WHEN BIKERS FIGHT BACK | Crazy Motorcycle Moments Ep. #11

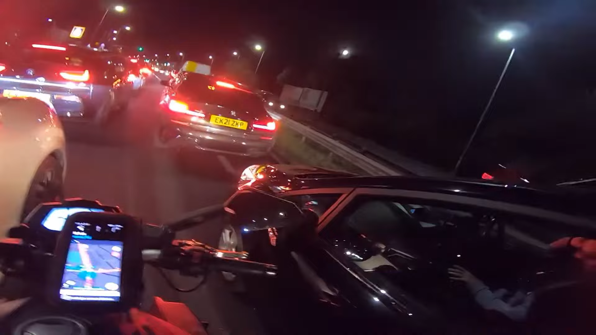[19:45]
Of course, this guy just went into the biker's lane and cut him to pass someone else.
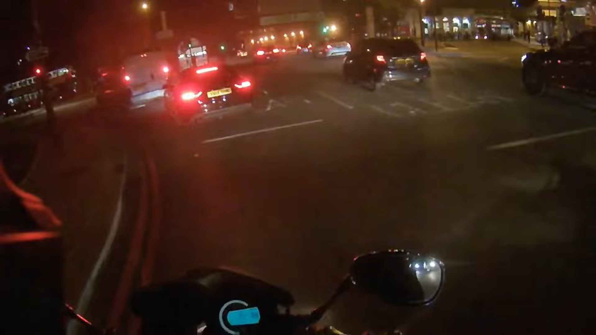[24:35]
How many drivers seriously think they can just change lanes on a whim like this?